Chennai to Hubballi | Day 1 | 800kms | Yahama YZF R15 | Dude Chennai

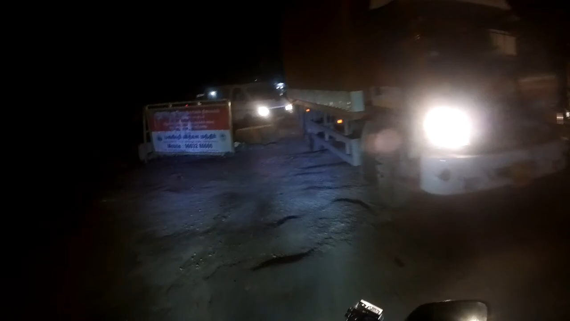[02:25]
God man, these roads are worst, you know.
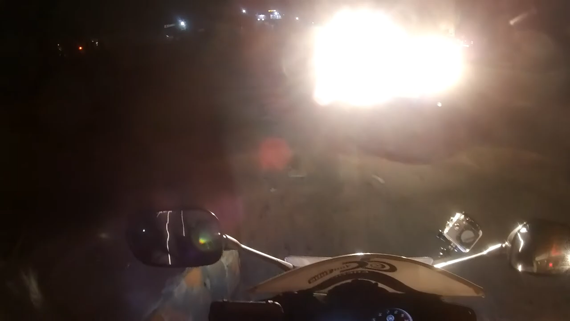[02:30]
எல்லாம் ஆப்போசிட் சைடுல வராங்க. லாரி இஷ்டத்து திரும்புறான். ஏய்,
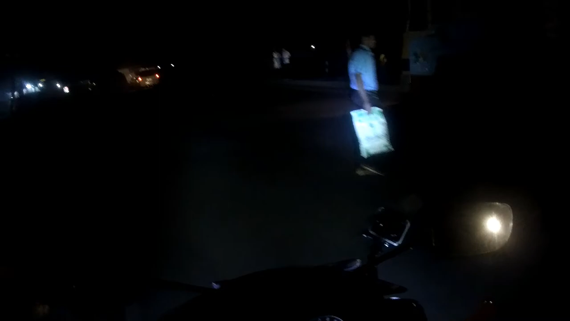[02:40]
ஸ்பீட் வந்து ரொம்ப கம்மியாக இருந்தது, பிகாஸ் 5 o'clock ஐ ஸ்டார்டட் அந்த டைம் இஸ் நவ் 5:30. ஐ ஜஸ்ட் கவர் 32 கிலோமீட்டர்ஸ். 60 கிலோமீட்டர்ஸ் ஃபர் ஹவர் ஆவரேஜா, கான்ஸ்டண்டா. நாட் பேட் ஃபார் த ரோட், பட் ஐ நீட் டு கவர் த டிஸ்டன்ஸ் ரைட்.
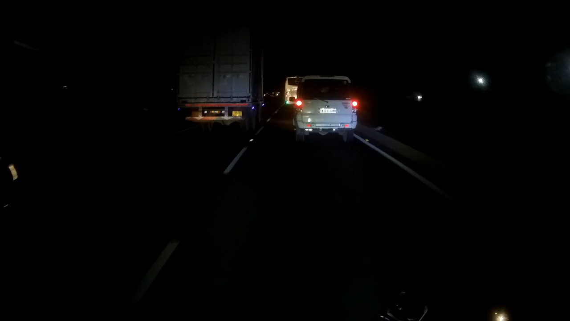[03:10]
மை பிளான் இஸ் டு ரீச் கிருஷ்ணகிரி பிஃபோர் 8 o'clock. யா, 220 கிலோமீட்டர்ஸ் மோர். Let's go.
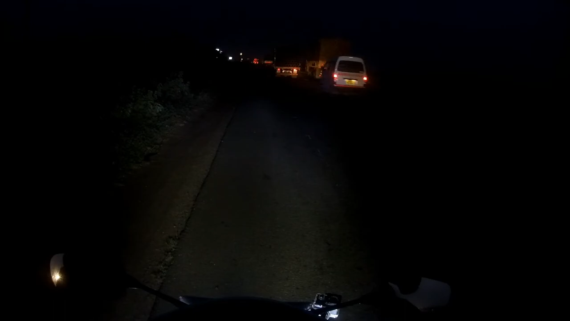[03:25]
Ah, my god, actually there was a big pothole there.